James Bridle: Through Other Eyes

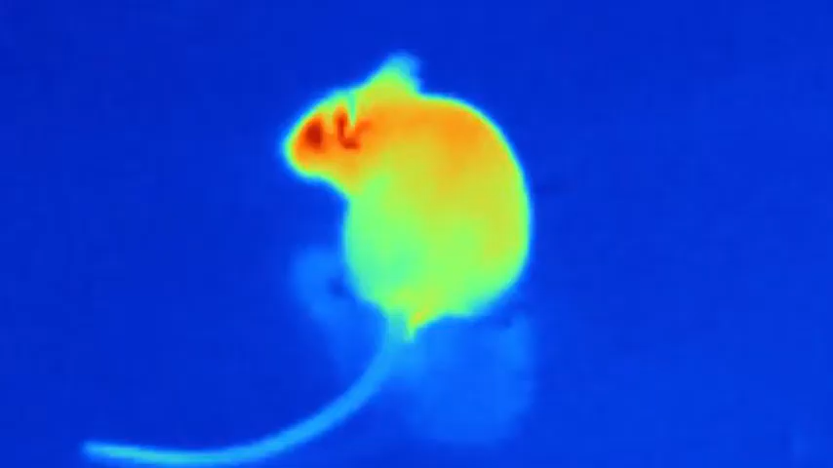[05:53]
which means they can see not just better in the dark, but see specific things in the dark. Specifically, they can see the thermal signature of prey, because body heat radiates in the infrared.
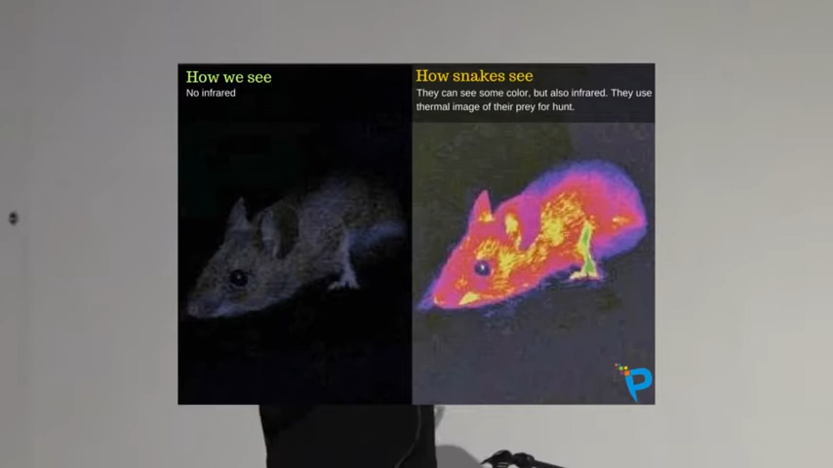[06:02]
So snakes effectively have thermal vision, which allows them to see the things that they're interested in better. And the thing about this is, when you understand how the snakes see, you can understand something of their world.